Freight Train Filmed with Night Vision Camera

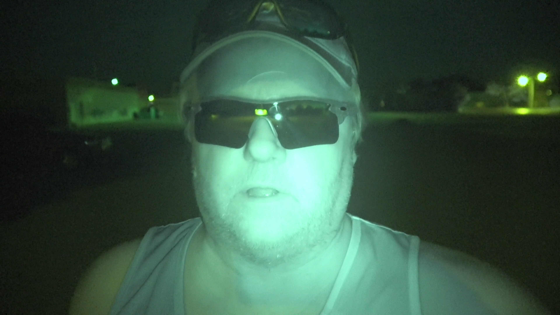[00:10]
hey everyone it's me it's me it's wwot wide world of trains tonight we're going to do something a little bit different we are going to film a couple of trains in night vision infrared camera so sit back watch comment like them and if you're down with that you know what's next subscribe brother and sister